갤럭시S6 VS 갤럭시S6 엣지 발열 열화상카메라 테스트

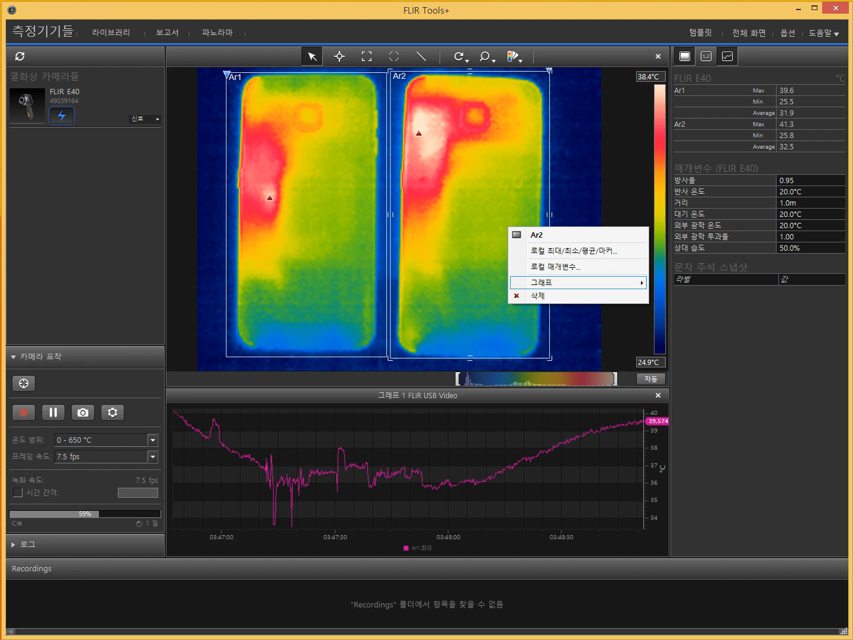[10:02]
On screen: scale top 38.4°C, scale bottom 24.9°C
정도가 측정되고요 그 다음에 이번에 엣지가 아닌 플랫에서 지금 최고 온도를 보겠습니다 플랫에서는 41도 온도 온도가 차이가 엄청 많이 나는 것 같지만 사실은 한 네 1, 2도 정도 차이 나는 거고요 대신 이제 지금 여기서 눈여겨볼 부분은 엣지 같은 경우는 지금 이쪽 부분 여기서만 발을 좀 넓게 분포되고 어 플랫 같은 경우는 지금 카메라 부분까지 이렇게 조금 넓게 온도가 나타납니다
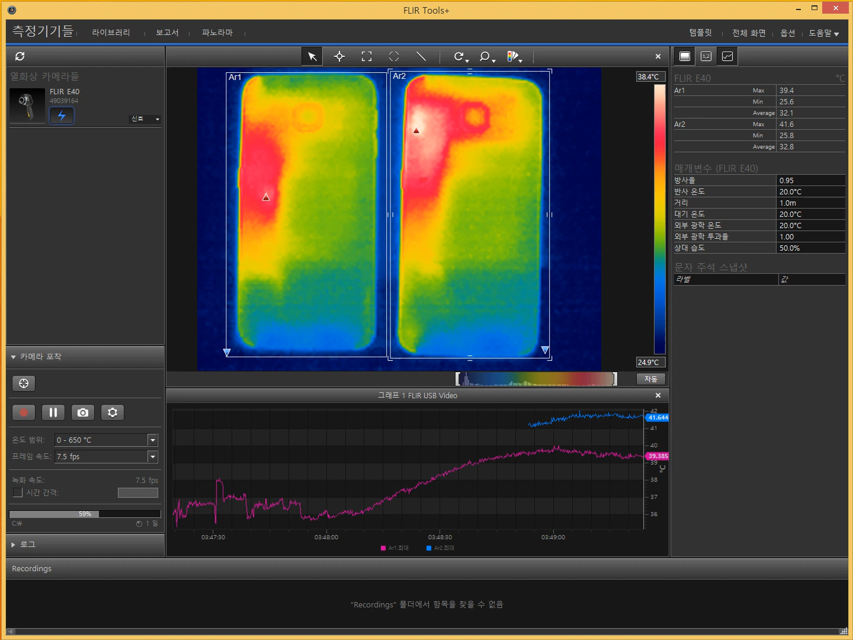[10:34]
On screen: scale top 38.4°C, scale bottom 24.9°C
네 이렇게 변경해서 봐도 좀 차이가 나네요
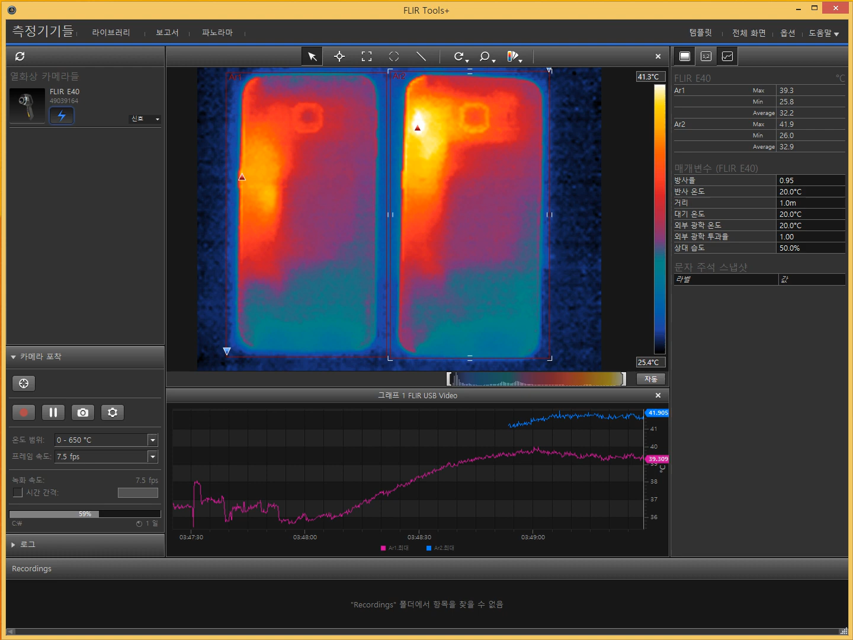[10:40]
물론 지점을 측정해서 보면은 스팟 원 부분 투 쓰리 4 5 6 이렇게